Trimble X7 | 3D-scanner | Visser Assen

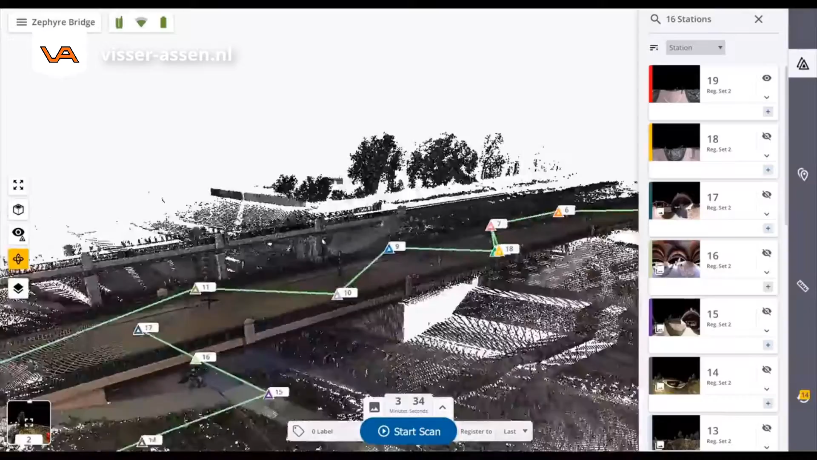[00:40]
automatically registering scans into a single point cloud, without the need for targets, giving you confidence in your project coverage and data accuracy.
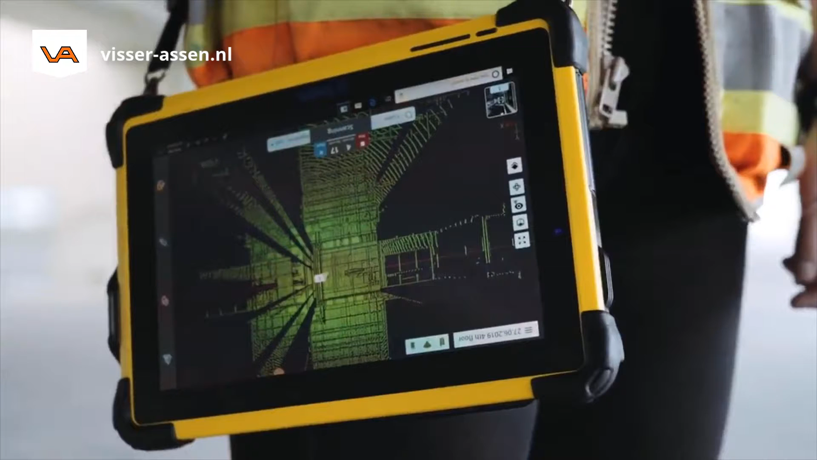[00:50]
The X7 also has high-performance cameras ensuring your
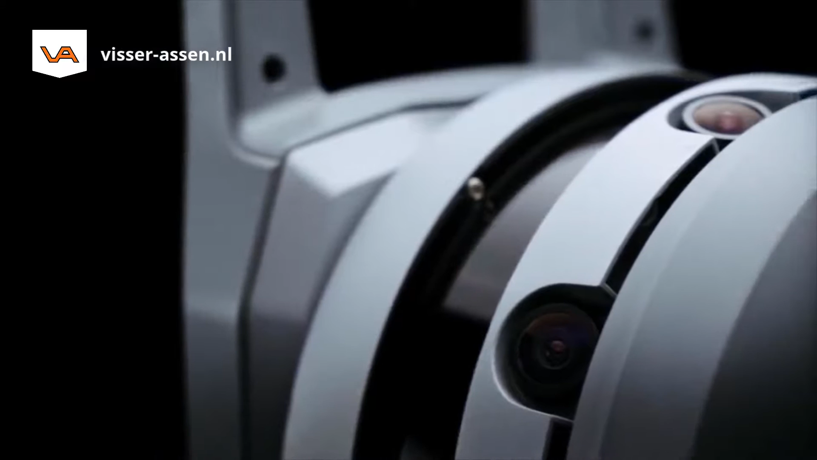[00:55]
data will have full panoramic images integrated within your project. For the first time, you can now export a fully registered,
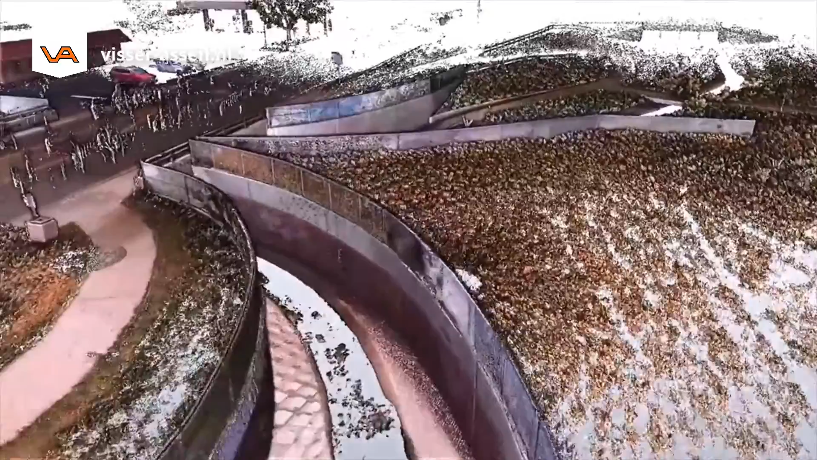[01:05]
photo-colorized point cloud before you even get back to the office.